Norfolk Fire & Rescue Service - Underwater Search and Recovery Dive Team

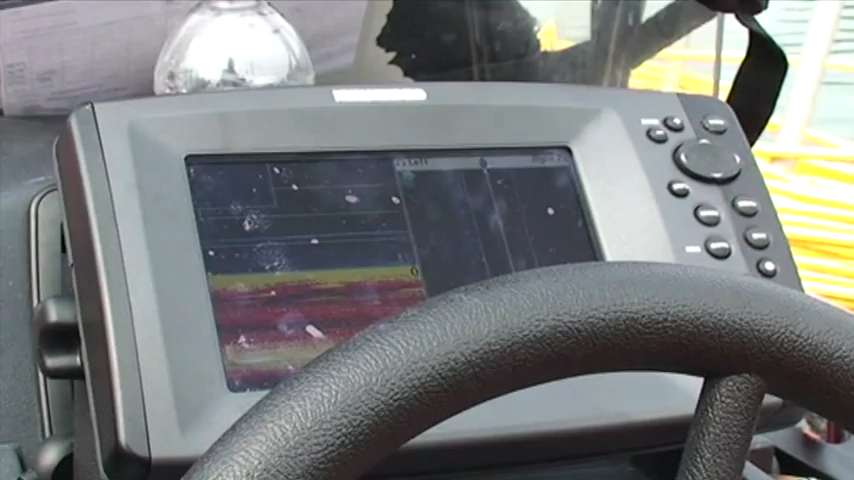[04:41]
The team also has portable side scanning sonar to assist with subsurface location,